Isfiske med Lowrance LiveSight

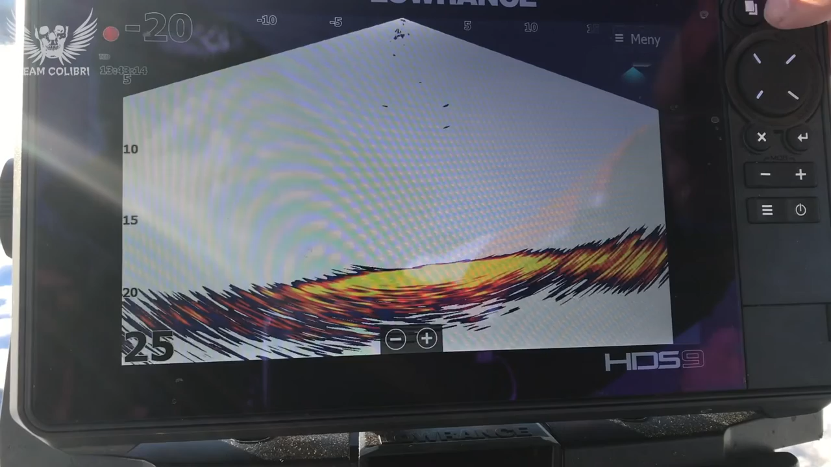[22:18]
I LifeSite-giveren kan man også hente ut vanlig 2D ekolodd. Hvis vi nå går inn på det vanlige ekolodd-bildet, så ser du her sånn at den henter fra Kanal 1, som er der jeg har LifeSite-giveren. Så da bruker du elementene i LifeSite-giveren til å få et vanlig 2D-bilde med,
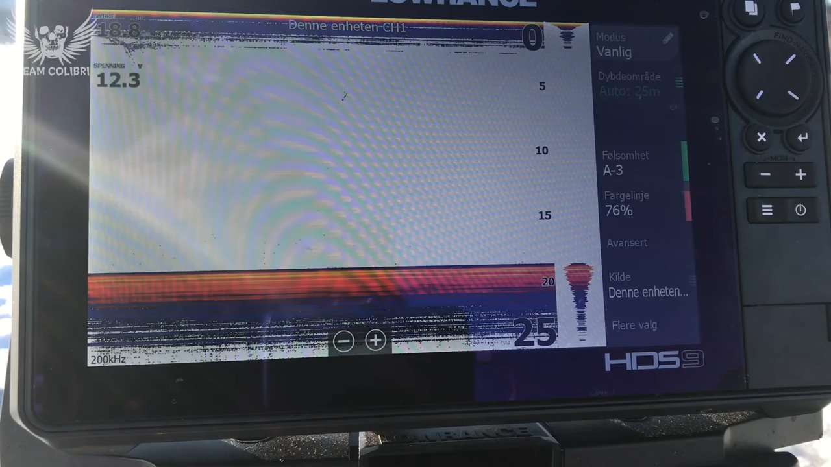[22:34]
og det er det klassiske 2D-bildet med Acecope og hele pakka. Så du behøver altså ikke ha den tradisjonelle isfiske-giveren sammen med LifeSite-giveren. Og du kan også sette opp dette her som delt skjerm med 2D og LifeSite hvis du vil det.
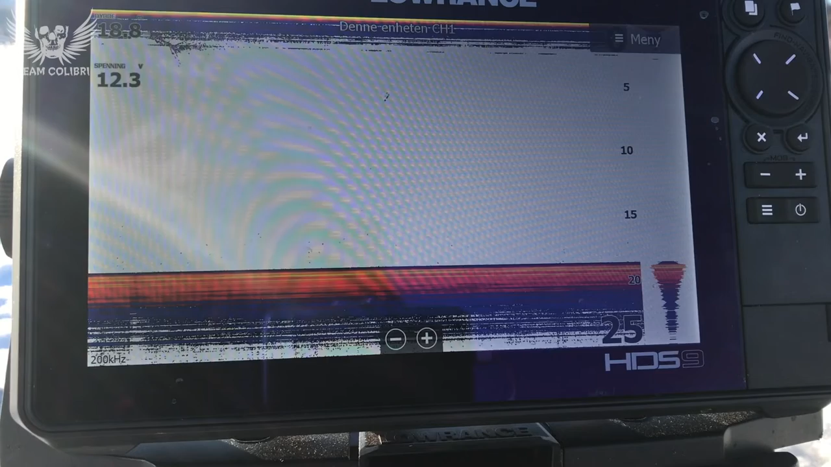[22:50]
Men ved isfiske med en LifeSite-giver så er nødvendigvis dette Dan-bildet egentlig alt det du trenger. Så det er ikke noe vits å kjøre en split-screen. Men du kan legge opp split-screen her sånn med kart eller 2D eller hva du ønsker. Også med alle andre skjermbilder. Det var lynkurs i innstillinger av LifeSite. Før vi gir oss med det så skal jeg bare kjapt nevne at det er en ting som er veldig, veldig viktig.